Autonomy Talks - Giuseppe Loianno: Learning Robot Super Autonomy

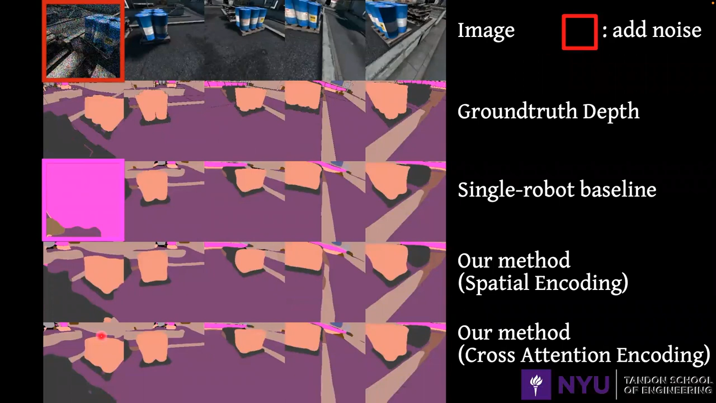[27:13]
basically the robot is able to reconstruct its original segmentation task. So it's basically able to recover that approach.
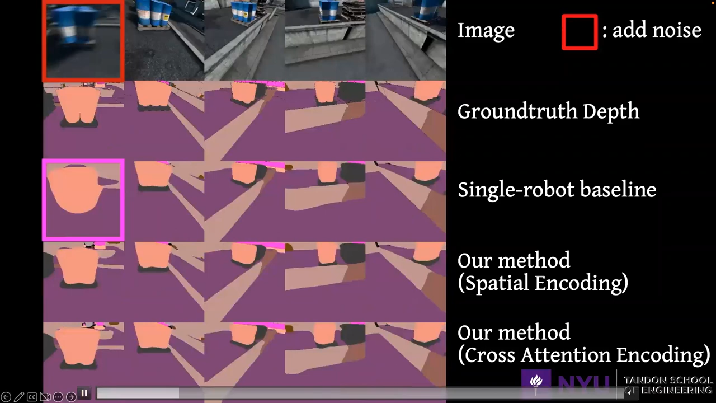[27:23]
Even more visible is that if we go on real data, I believe we're one of the first to try on real data, if not the first.
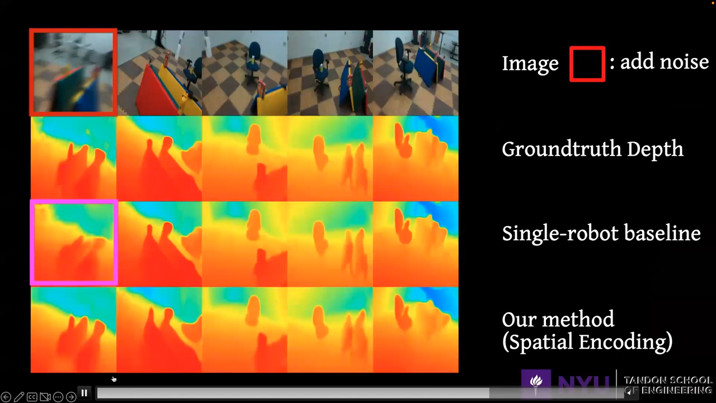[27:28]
And you can see that, you know, one of the images, we have five robots, one of the images is completely corrupted. So the single robot baseline is not able to do anything, but sharing the information, you know, with other robots,
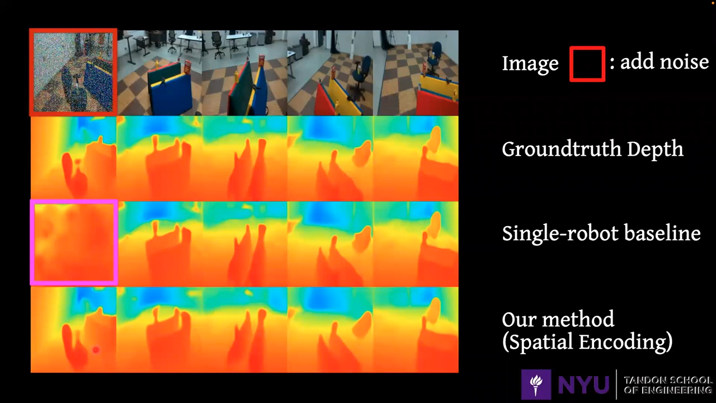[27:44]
is able to basically reconstruct the entire depth of the environment. And you can see even later, you know, we have really small details, like, you know, sort of edges in this case. And, you know, the single robot cannot do anything. The boundaries are completely blurred. While in this case, you know, basically we have reconstructed the entire depth of the environment just by exchanging, you know, low-level features between each other without any specific human handcrafting.